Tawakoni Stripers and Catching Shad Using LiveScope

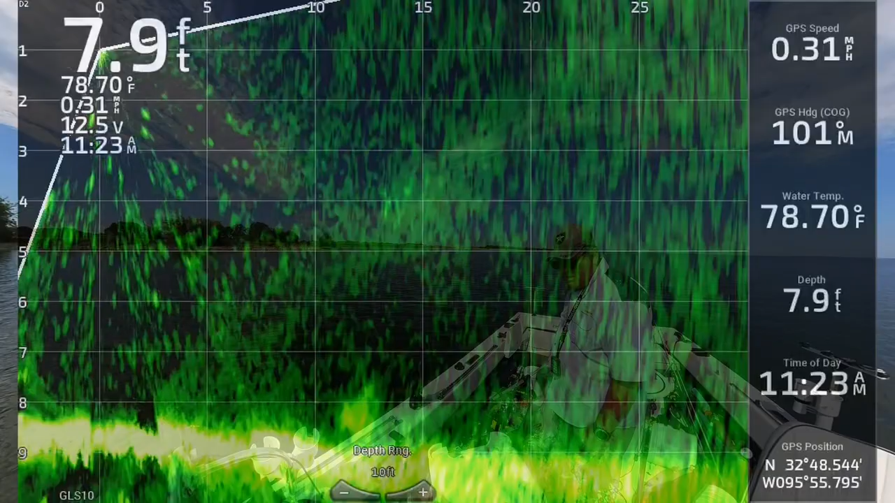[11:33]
On screen: depth 7.9 ft, water 78.70°F, speed 0.31 mph
I don't want that in the net. This looks like a tree. I don't want that in the net. Is that a tree or is that bait? That's bait. There's a tree. I got some of it.